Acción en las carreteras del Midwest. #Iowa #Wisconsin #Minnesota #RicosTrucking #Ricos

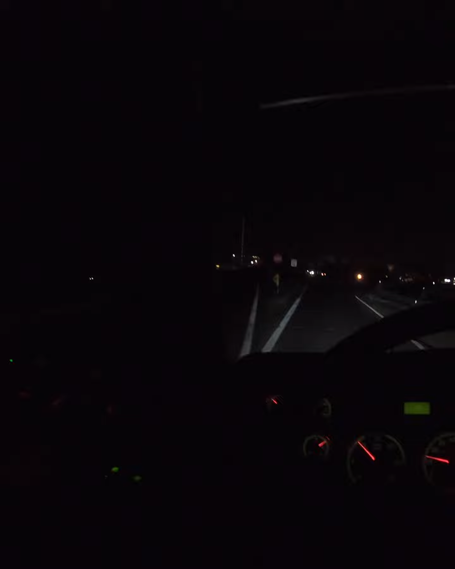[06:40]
y ahí el puente tiene mucha elevación. No seguro. Para irnos seguro, vamos a cruzar por el down.
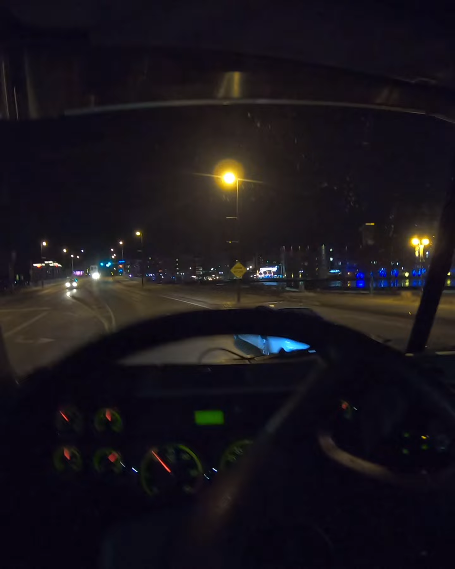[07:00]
Para el que no conoce el área del downtown de Green Bay,
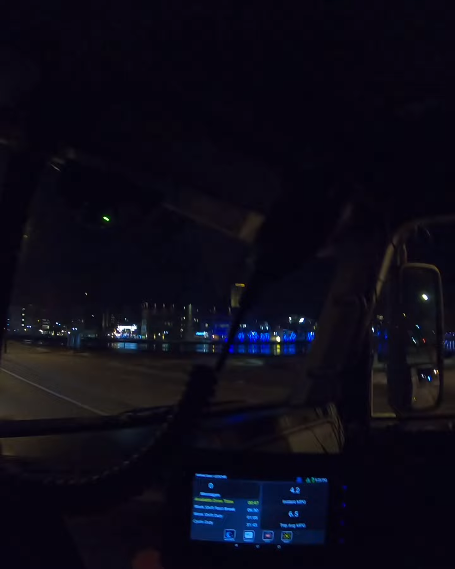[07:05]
no es nada tan fancy como otro downtown,